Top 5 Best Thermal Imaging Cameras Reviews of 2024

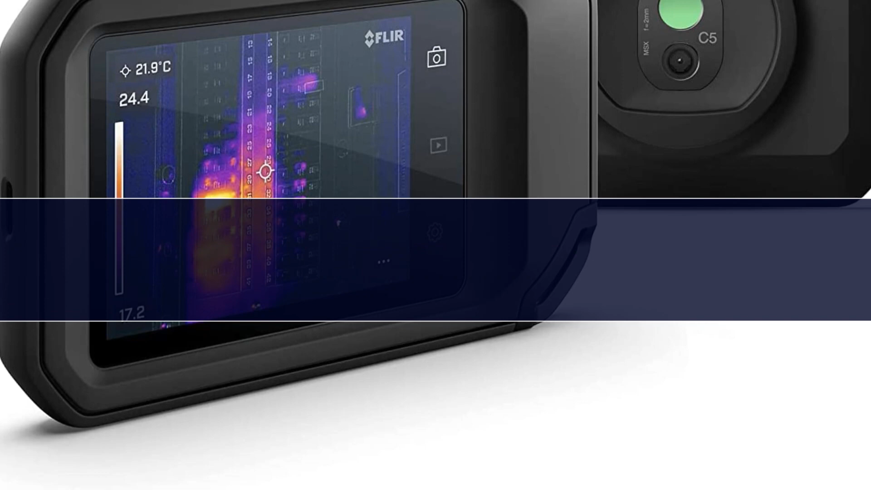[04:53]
On screen: spot 21.9°C
Sometimes a really compact thermal camera is preferred over the standard trigger style, and the FLIR C5 is my top pick for this category. The C5 is ultra rugged with a rubber case that has been drop tested from around 6 feet.
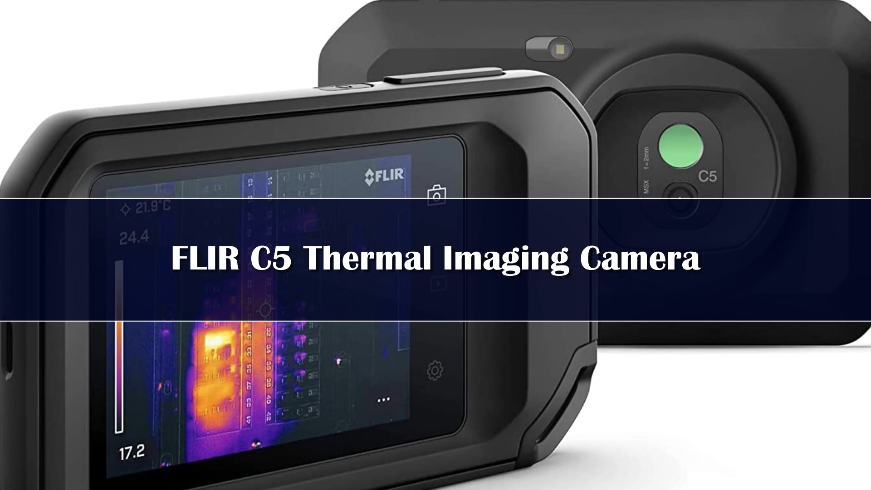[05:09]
On screen: spot 21.9°C
And since it is a handheld style, it has a very large display, 3.5 inches, and it feels kind of like a smartphone.
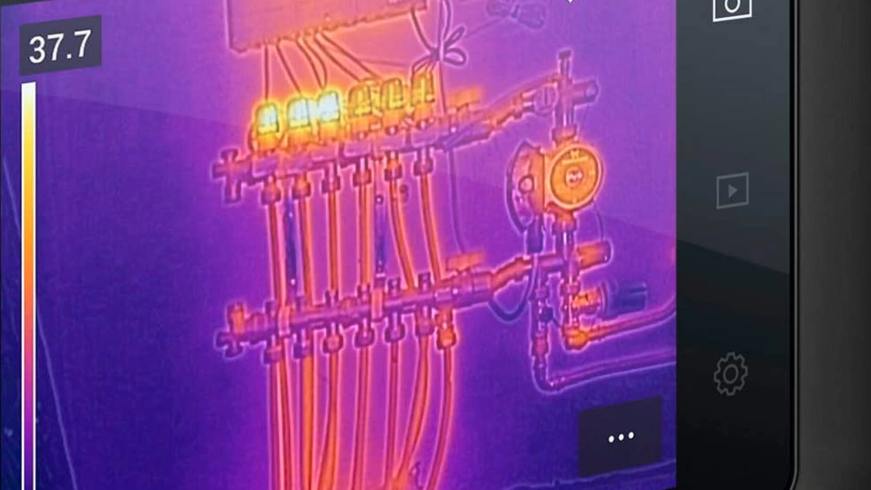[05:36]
The temperature range of this camera is for minus 4 MF to 752 MF.
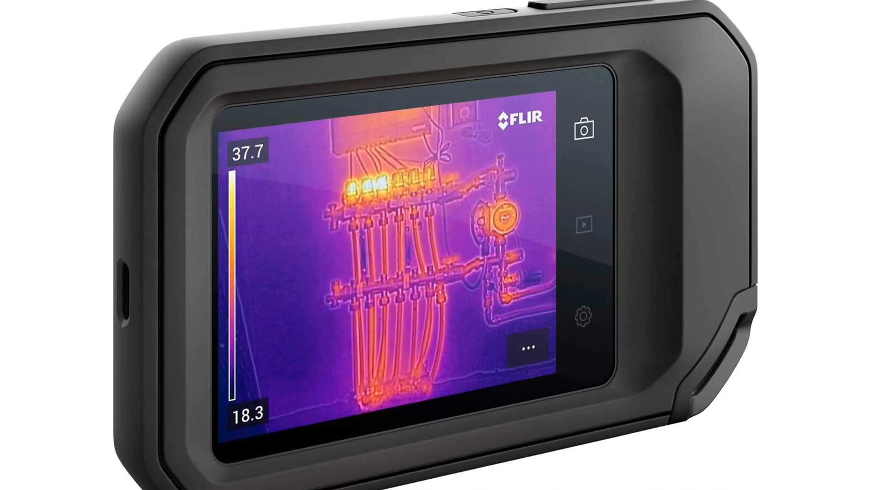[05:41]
The visual camera is also decent and is 5 megapixels. One cool feature of the C5 is that you can live stream infrared video.
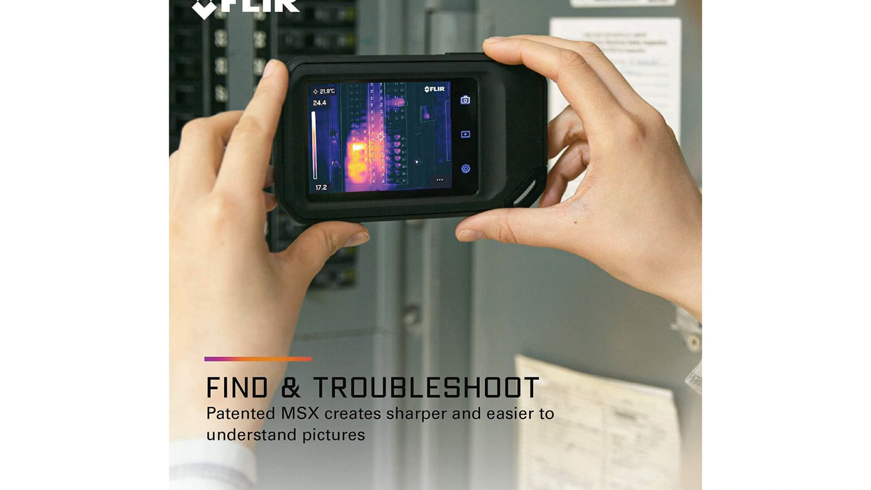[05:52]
This means you can do a thermal inspection with the remote client. It also has the very useful auto-seek spot which
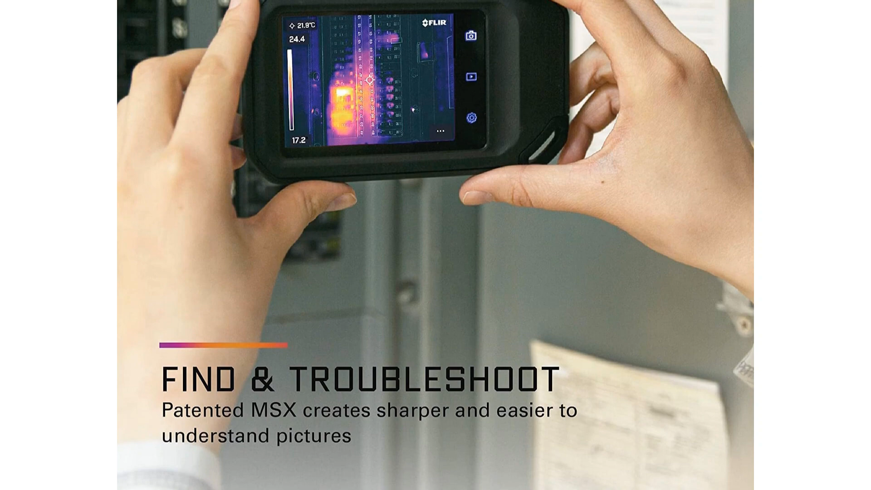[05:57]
allows the C5 to automatically find the hottest or coldest area in the image.
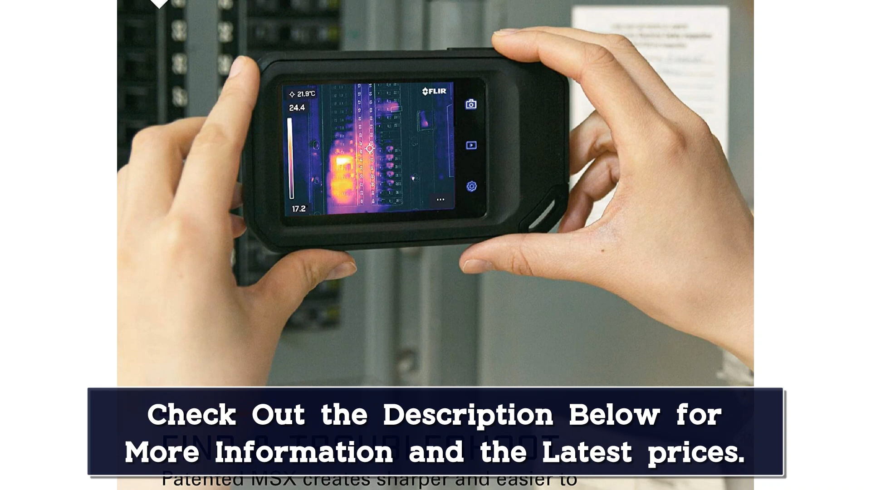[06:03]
On screen: spot 21.8°C
This can save a lot of time from just guessing as to the hottest coolest spot.
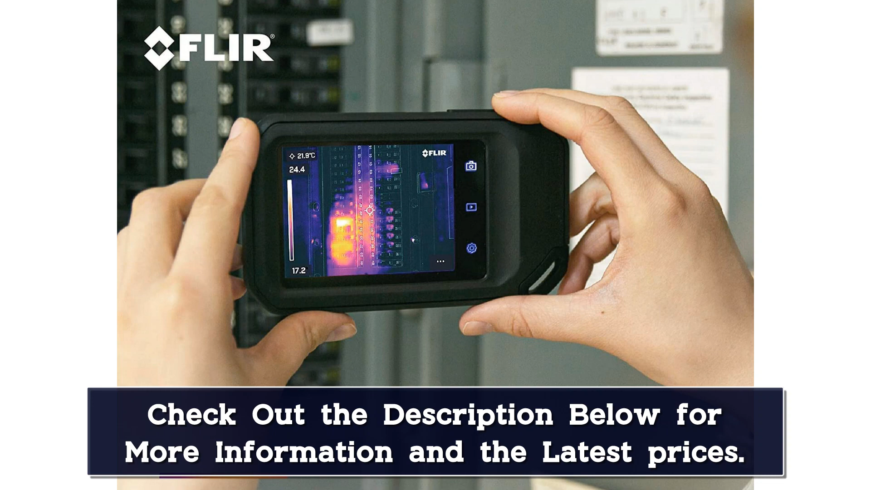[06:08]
Another great feature of the C5 is the auto-level and span.
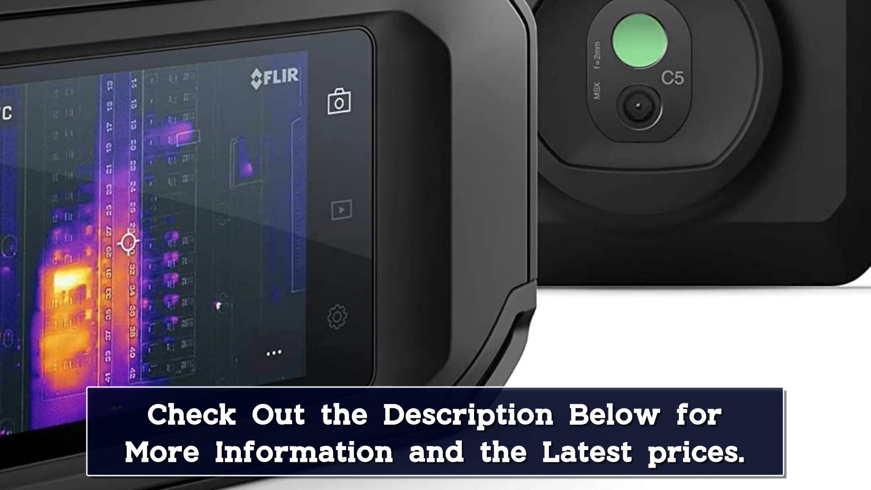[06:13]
This enables you to auto-level the thermal image and fix the span with just one click. One drawback of the C5 is that since it isn't a trigger style camera, you need to have a pretty steady hand when taking a picture.
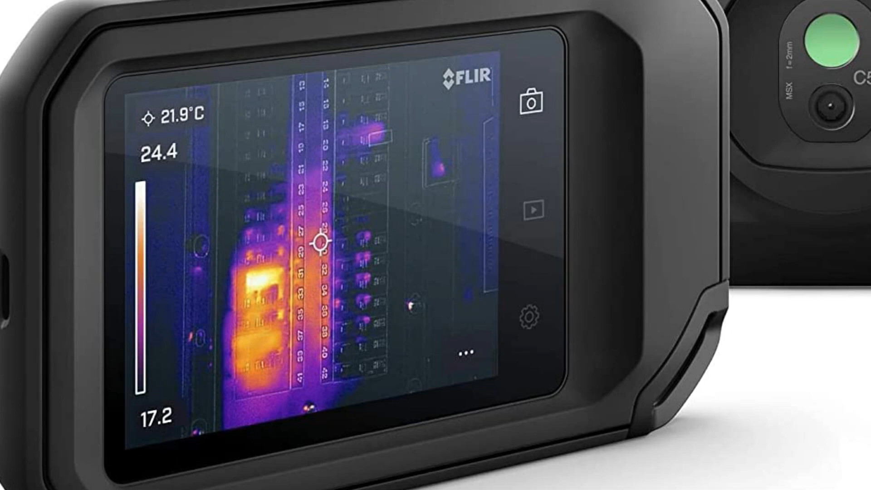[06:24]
On screen: spot 21.9°C
With a trigger style, you can hold it still and just hit the trigger to take a picture.